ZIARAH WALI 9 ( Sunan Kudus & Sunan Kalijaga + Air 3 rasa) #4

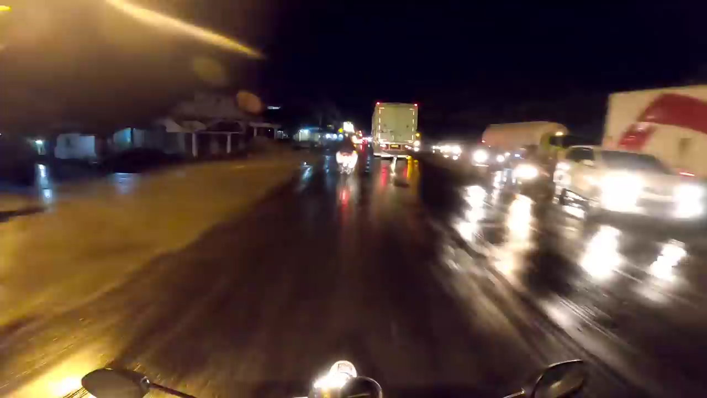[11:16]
Malamnya seakan Demak menyambutku dengan gembira, meneteskan hujan yang basah dan rintik-rintik.